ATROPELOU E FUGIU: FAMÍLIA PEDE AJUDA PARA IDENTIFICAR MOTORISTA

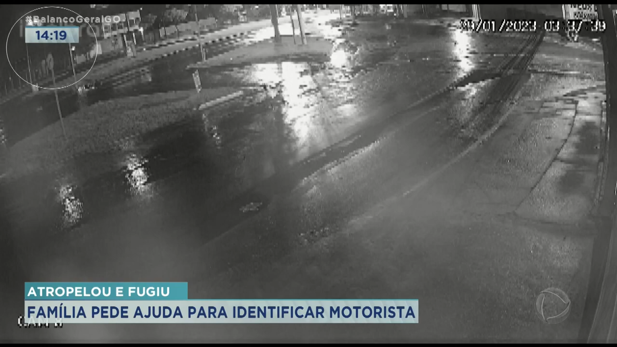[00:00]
As imagens mostram um carro parado no sinal vermelho. Quem segue pela outra rua tem passagem livre. Os outros veículos transitam normalmente. Por ser à noite, a imagem não mostra a cor do sinal. Mas repare que a luz ainda permanece a mesma e o motorista que estava parado decide avançar. É quando o acidente acontece. Veja mais uma vez. O impacto é tão forte que a moto vai parar debaixo do carro.
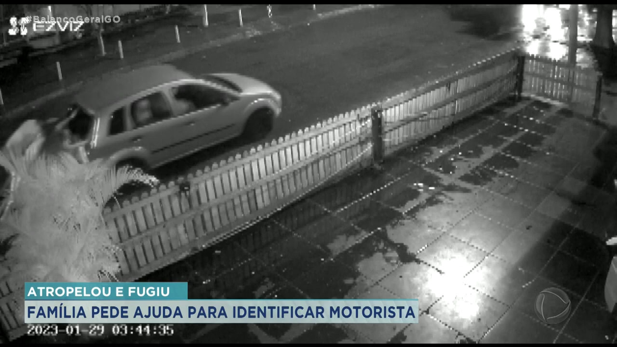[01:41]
Esta outra imagem mostra o carro envolvido na batida, sendo empurrado por algumas pessoas. Repare que a polícia chega logo em seguida. O motorista que provocou o acidente disse que não se envolveu na batida. E apontou um homem que não tinha nada a ver, como se ele tivesse provocado a colisão. As pessoas que estavam ajudando o carro envolvido no acidente, que estavam sendo empurrado,